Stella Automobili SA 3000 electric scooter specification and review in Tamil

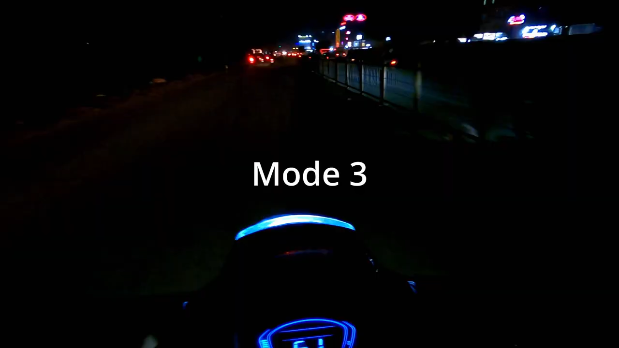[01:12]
இனிக்கு நாம் பாக்கப் பொருத்து STELLA SA3000 variant பத்தி வாங்க இதுடை இஞ்ச்டுமேன் கலஸ்டர் ஓடாஸ் அரம்பிக்கலாம்.